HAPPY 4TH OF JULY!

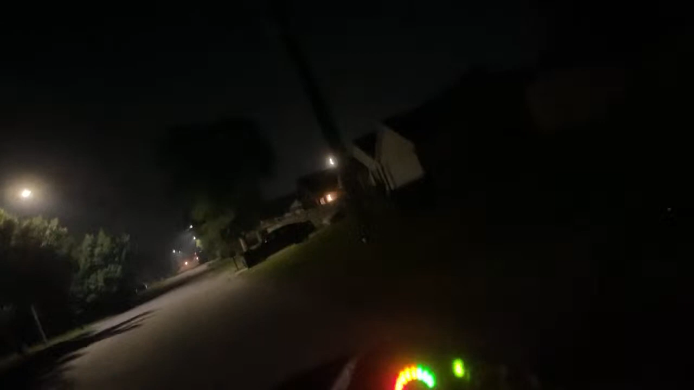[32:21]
you know i'm saying like you guys tell me this is not sketchy looking like this is like nothing going on pretty like dude i used to come to this house all the time too